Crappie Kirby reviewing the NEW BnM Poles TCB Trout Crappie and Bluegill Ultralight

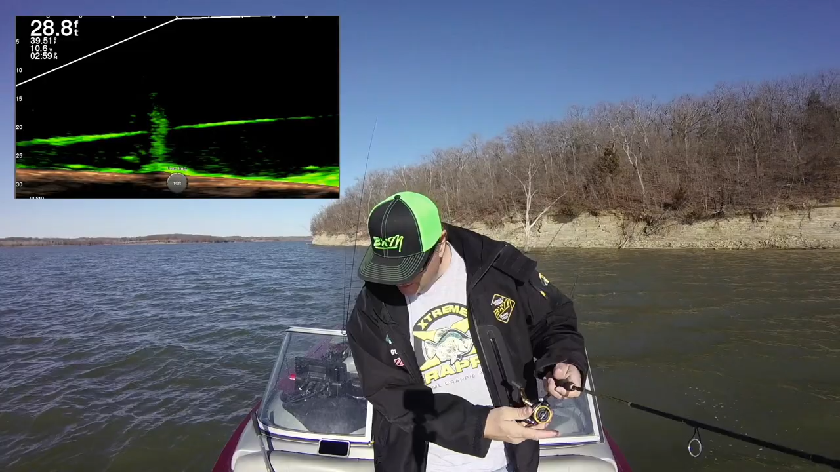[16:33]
Dropping down. And then boom, right there. I'm right in the zone. And there he is.
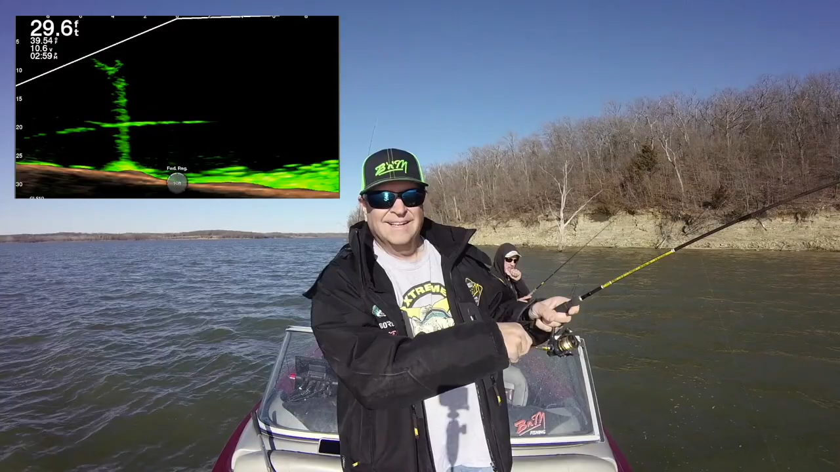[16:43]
Call your shot, baby. This feels like a crappie. Like a crappie. And it is a crappie. Ooh, 9.5 incher. You think he's 10?
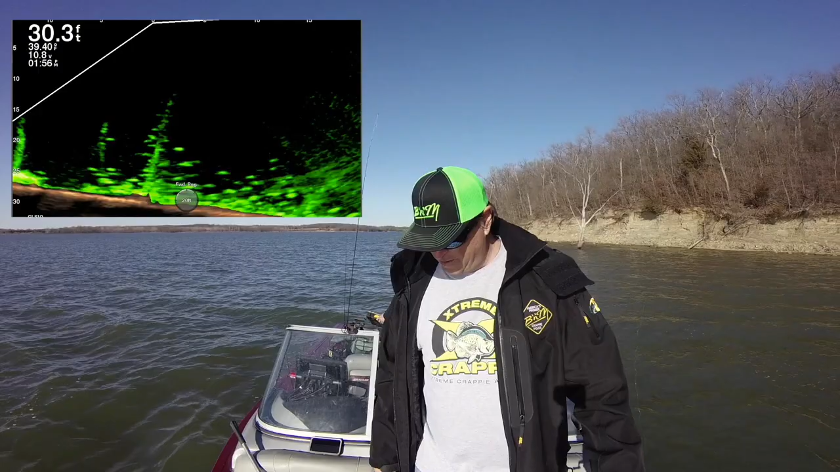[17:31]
Dropping down into them. You can see my jig. I'm right in front of about 5 of them right now. It's drifting back and falling down. This is they're not going to be able to resist this. Give it a little action there. There's one looking at it. Boom, there he is. Got him. Got him. Got him on the video game, and I got it recorded, and it feels like a nice one. And this TCBY is feeling good. I think I'm going to whip him in the boat. Oh, yeah. How easy is that? Once you get on him, live scope should be called truth scope.
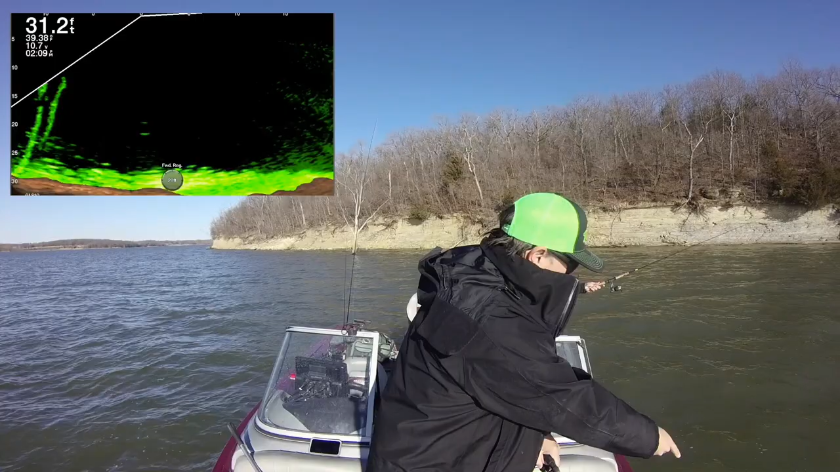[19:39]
On screen: depth 31.2 ft
Joe, you put your pole right there. You can see my jig coming in down. See it? I'm raising it up. It's falling right there. I'm raising it up. I'm popping it up. Joe's dropping down. Joe's right in front of 2 of them right now. I'm raising up. Joe, you got about a fish. You got a fish on almost instantaneously. I'm right there. I'm about to get a bite. Bringing it back a foot. Lowering it, And boom, there he is. You saw that on the screen.
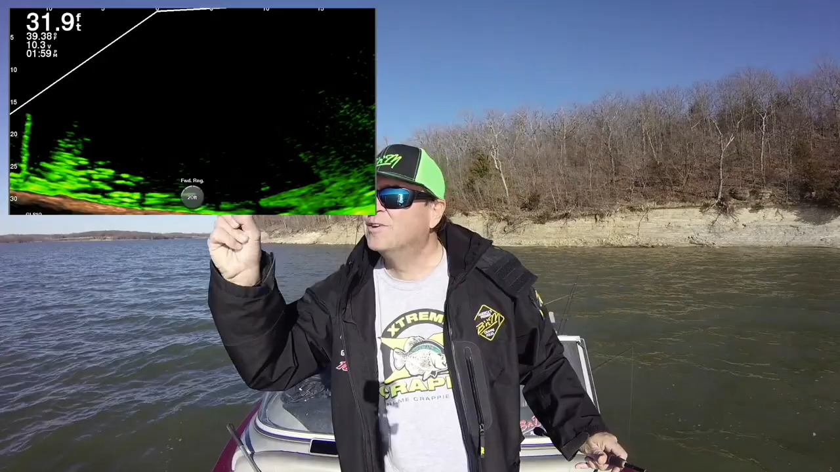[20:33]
On screen: depth 31.9 ft
Look at all those fish in that corner, baby. Yeah, we're going to catch them. And see my jigs falling down there? There's two of them falling down. Right about there is the area that I want these. If you look, my line is way in front of me. I want to present those to those crappie above them. See how it's floating in on top of them? And now when it's right on top of them, then I'm just going to lower it down into there. And boom, there he is.